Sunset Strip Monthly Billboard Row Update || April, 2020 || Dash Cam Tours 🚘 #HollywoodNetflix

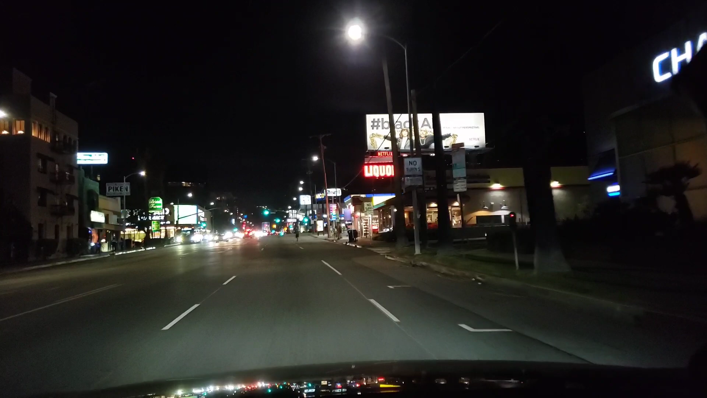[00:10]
I have to magnify and focus because otherwise it not will be readable.
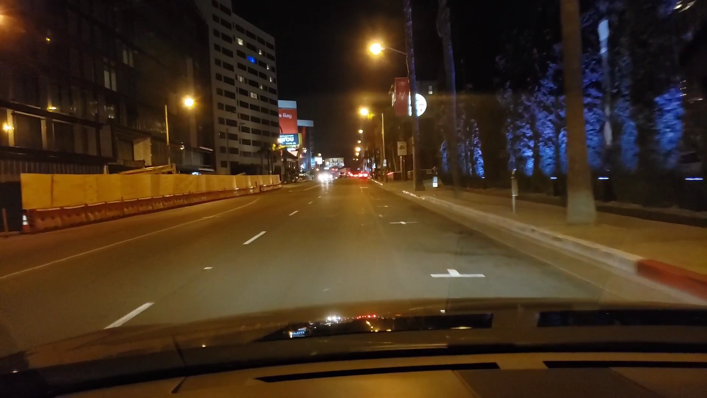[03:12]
They finished this building on ruins of old House of Blues.
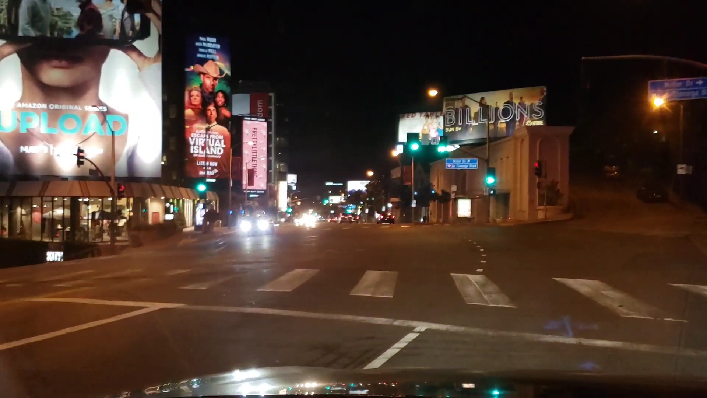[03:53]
Alright. Prime Video, Amazon Prime, upload.
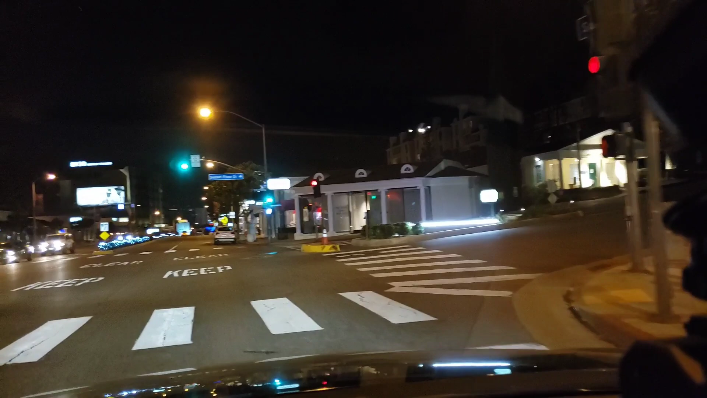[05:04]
They're open, it said. I don't know. Butcher's Dutcher.
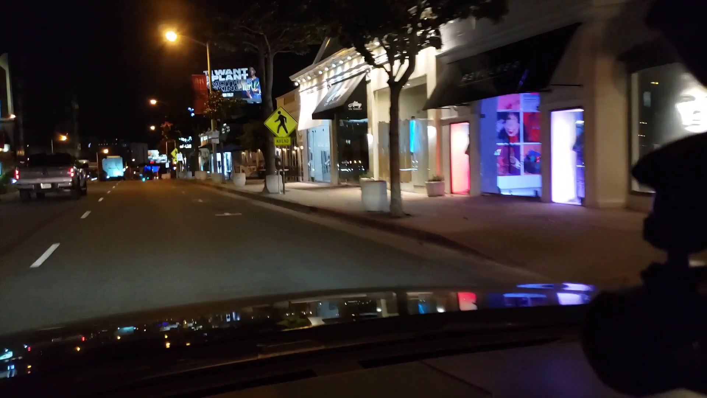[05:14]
No, Baker and Butcher. Forgot the name of this restaurant. Banker.
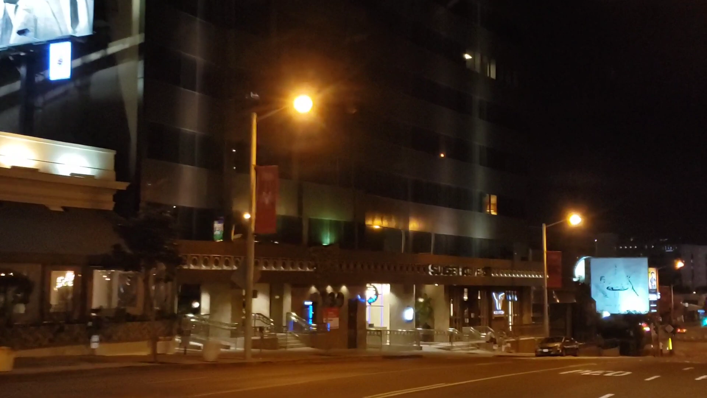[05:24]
Apple TV Plus. So in addition to Facebook streaming, Apple TV streaming.
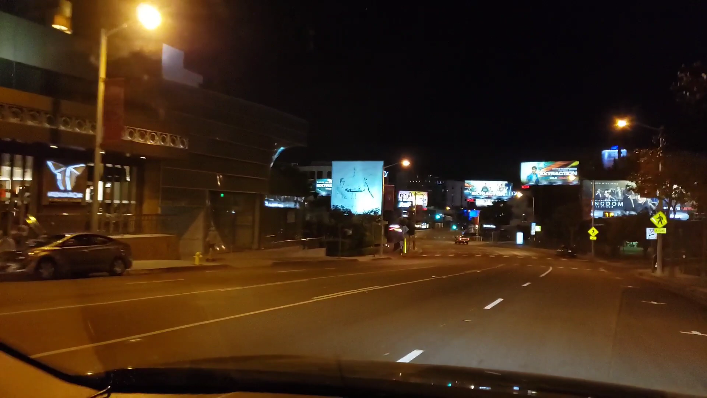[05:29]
This one never changes. Here is Netflix Kingdom Season 2.
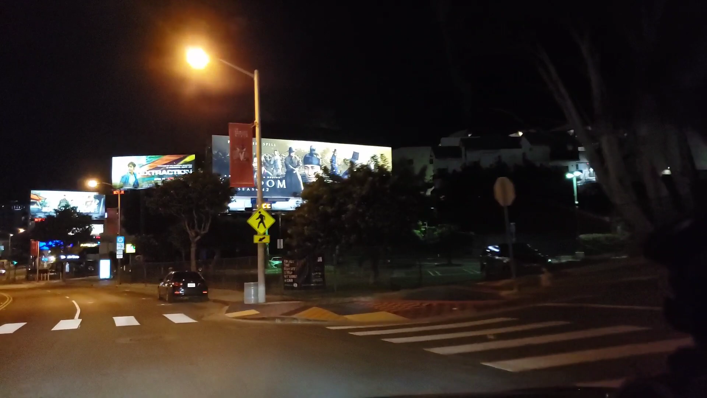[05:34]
Extraction, Netflix. Next one, Extraction again.
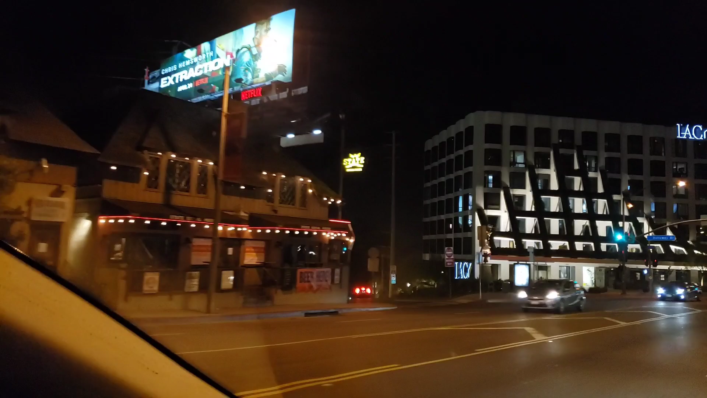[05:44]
Two billboards. And one more, third one. There's cheap real estate.
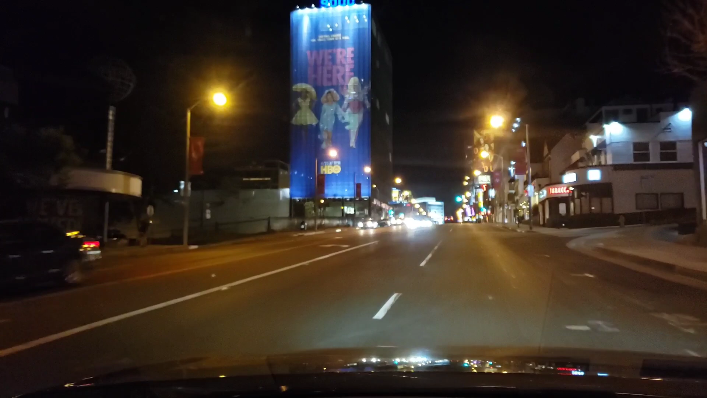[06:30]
9000 Sunset Building. We are here. Who? Who? Here used to be Apple Music. Now it's maybe Apple TV show. I don't know. Alright. Outer Banks, Netflix.
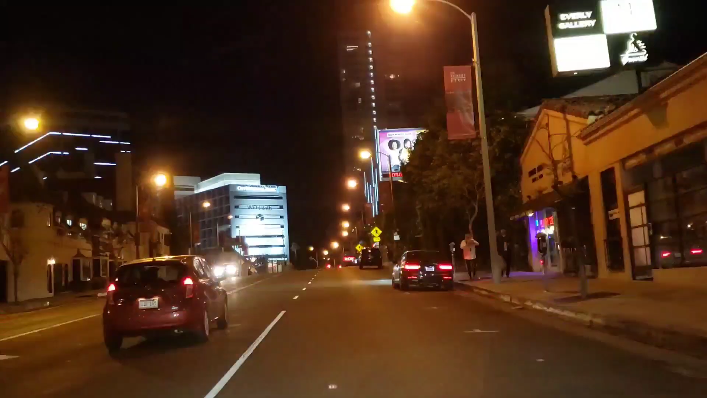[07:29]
There you go. Second time this billboard, high key. I don't know what show it is.
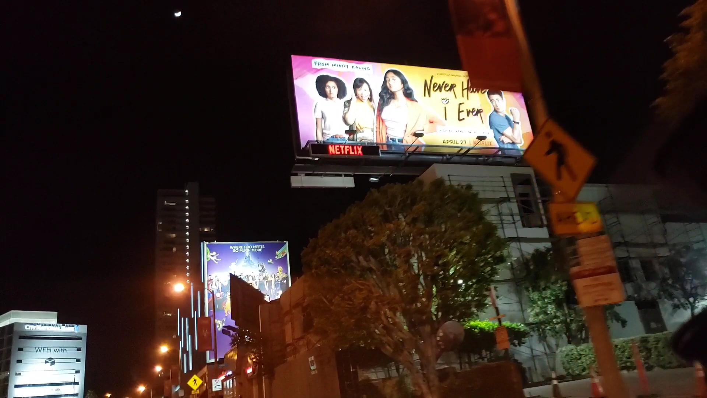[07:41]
All right. HBO Max.
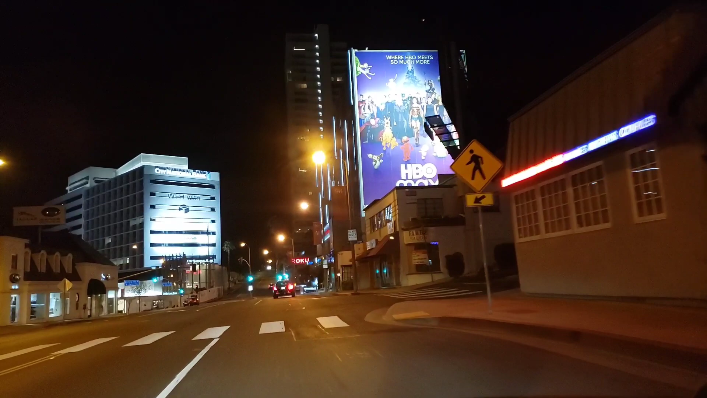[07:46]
Looks like the South Park characters, but who knows.
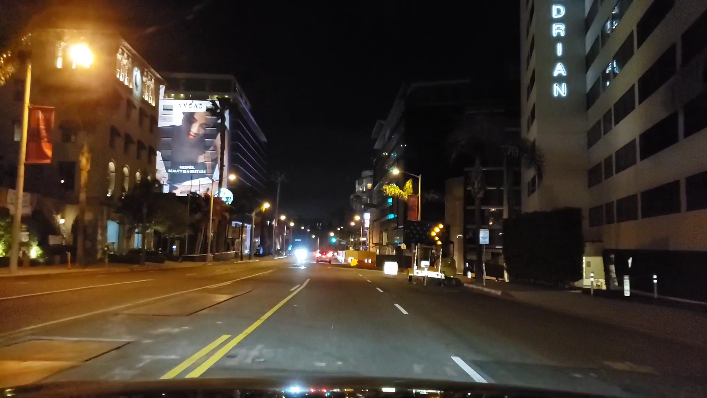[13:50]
Beauty is a gesture. Fashion or something. Hightown, welcome. Stars. This Louis Vuitton is dark, unfortunately. Good poster.
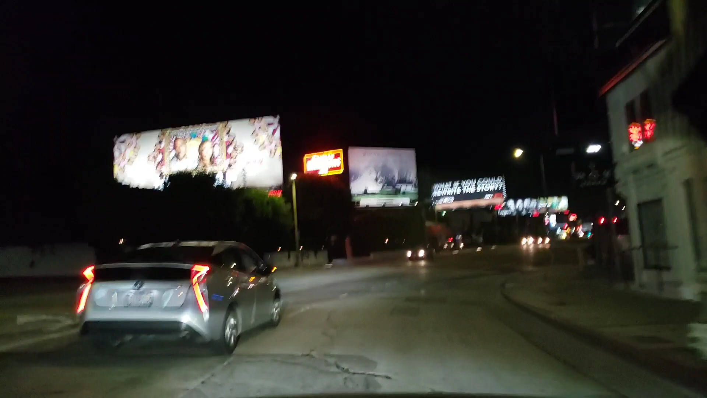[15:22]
Here is Ralph Lauren over there.
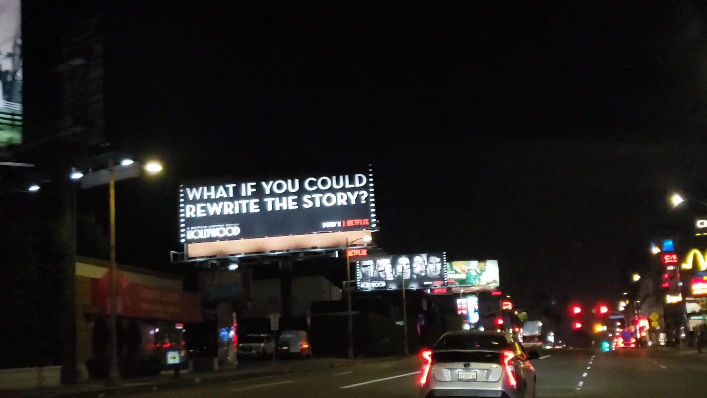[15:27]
And again, bunch of Hollywood on Netflix, May 1st.
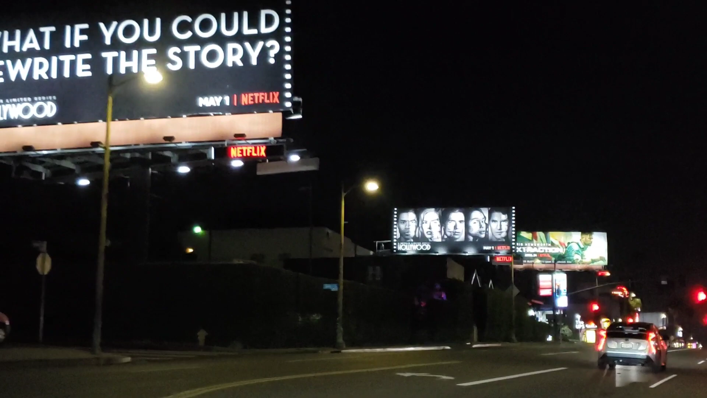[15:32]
One, two, black and white as well.